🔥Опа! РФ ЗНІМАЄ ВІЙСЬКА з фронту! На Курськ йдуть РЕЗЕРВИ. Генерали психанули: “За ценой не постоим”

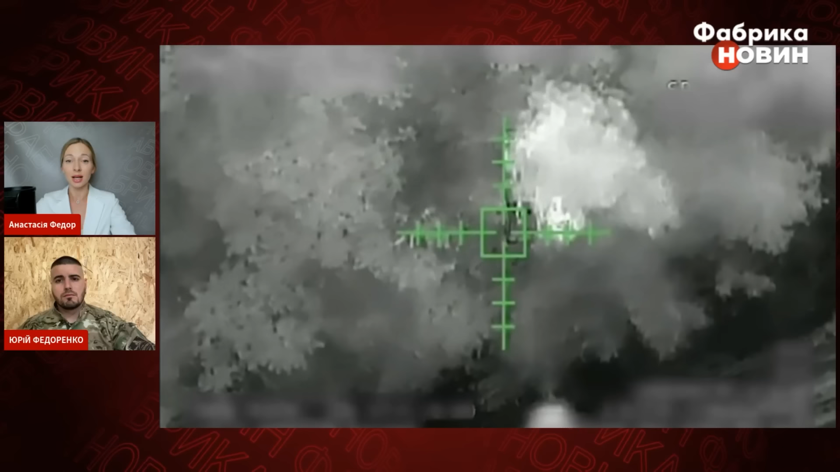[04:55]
Кажуть також військові, що ніяк там не знижується ось цей весь тиск взагалі і напір росіян. Але насправді, ось зокрема, те, що ми бачимо, це те, що безпілотники ДПСУ знищили інженерну техніку і броньовик ворога, виводять з ладу танк.
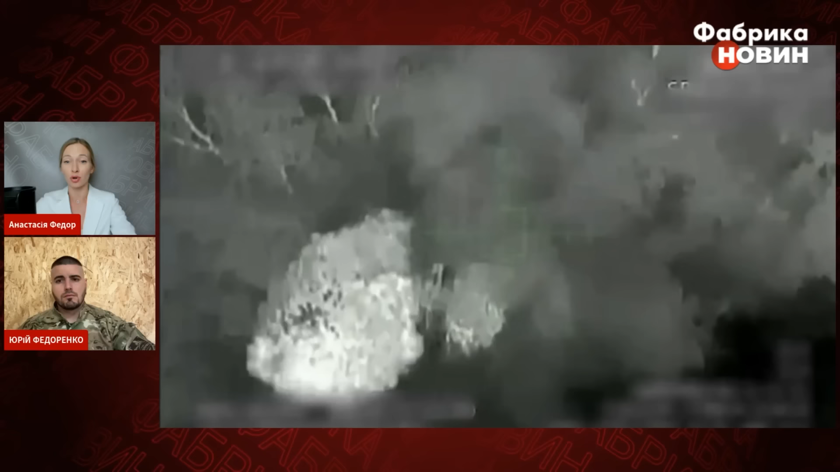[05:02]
Ну і, власне, це теж, чим займається щодня люди, які працюють з безпілотниками.